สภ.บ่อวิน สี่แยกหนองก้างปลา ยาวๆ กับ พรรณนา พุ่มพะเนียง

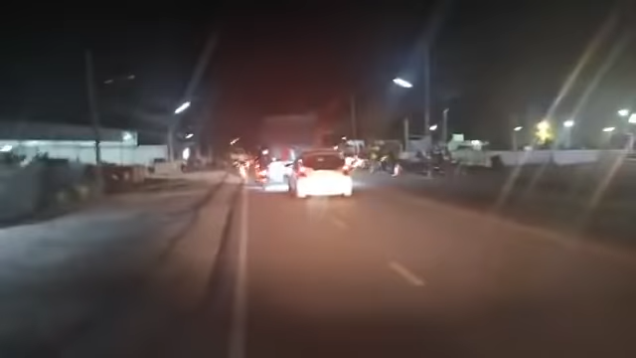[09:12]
ด่านจราจรครับเมื่อกี้มีรถตู้พอดีผมเดินเข้าไปเขาเลยปล่อยไปก็ถามเรื่องได้เสียค่าทางค่าอะไรหรือเปล่านะ